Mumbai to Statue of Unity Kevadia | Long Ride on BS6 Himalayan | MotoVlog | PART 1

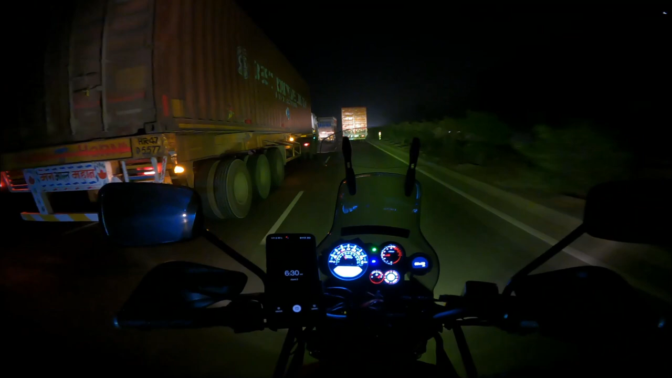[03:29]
सो काफ़ी ज़्यादा ट्रक ट्रैफिक है ये टाइम पे मॉर्निंग के 6:30, तो ये टाइम पे निकल रहे हो तो थोड़ा ट्रक वालों से दूर ही रह के चलाना चाहिए, बिकॉज ये लोग कोई भी लेन में चलाते हैं। अब ये तीनों लेन में चला रहे हैं एंड दे आर नॉट लीविंग एनी स्पेस फॉर द बाइकर्स।
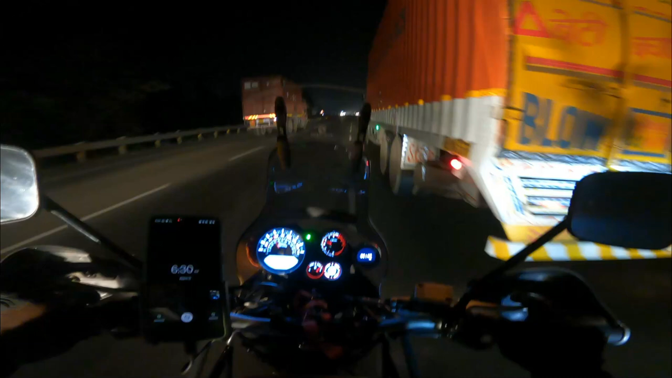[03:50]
और काफ़ी ज़्यादा फॉग भी है रोड पे, तो कुछ भी दिखाई नहीं दे रहा, आगे रोड पूरा फॉग से कवर्ड है। और ये जो मेरा HJG का लाइट्स है वो काफ़ी हेल्प कर रहा है फॉग कट करने के लिए, तो येलो फिल्टर्स उसमें लगाए हुए मैंने, तो रोड क्लियरली दिख रहा है। और मैंने
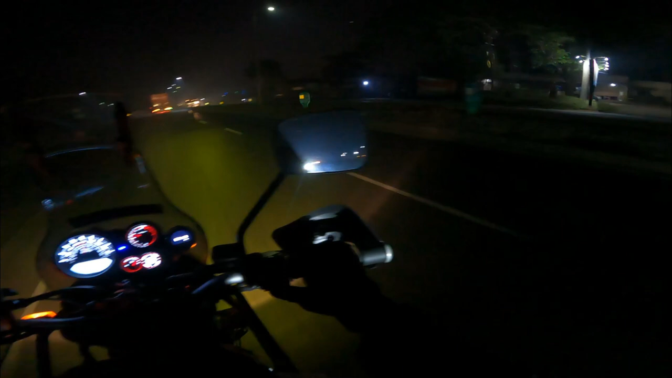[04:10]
मेरे जो फ्लैशर्स है वो भी बीच बीच में ऑन कर रहा हूँ मैं।